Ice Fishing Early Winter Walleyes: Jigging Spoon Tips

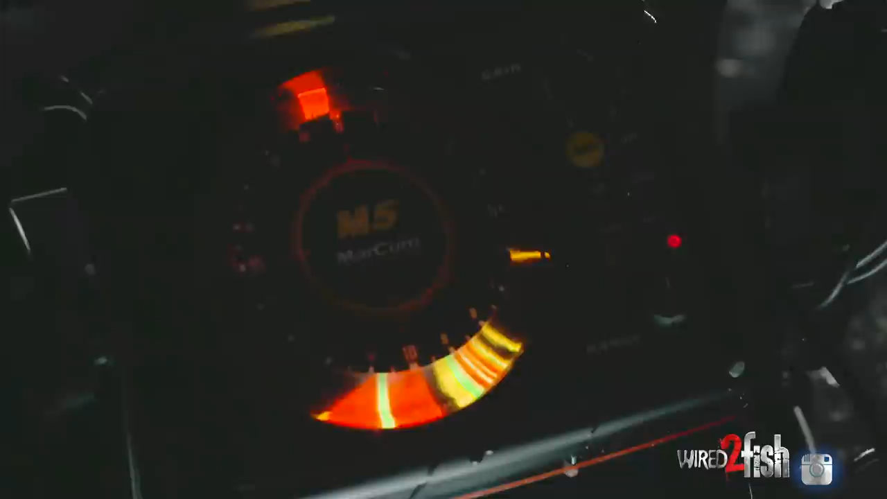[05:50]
There's a fish right there, still hanging out. He looks like he's recognized my bait.
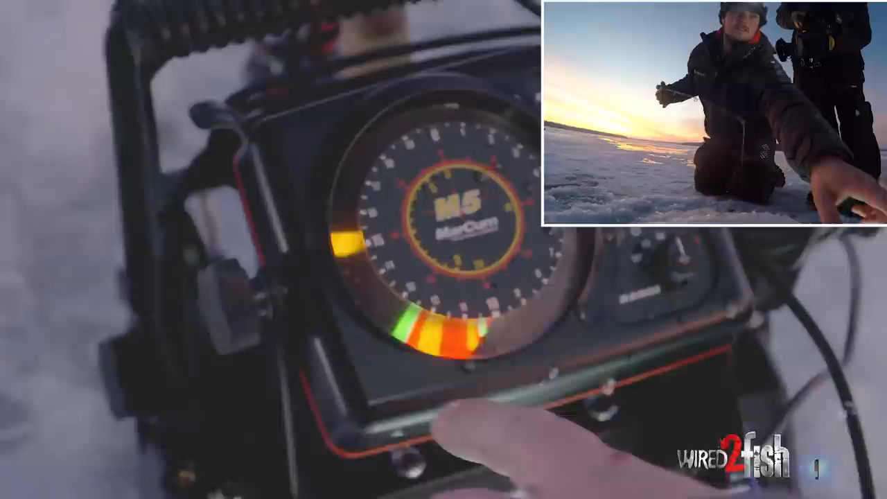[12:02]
He's just going back down the bottom. There's my bait. I'm on the zoom screen right now. And two tactics I like to do when they go away from me like that is just go ahead and crash bottom again.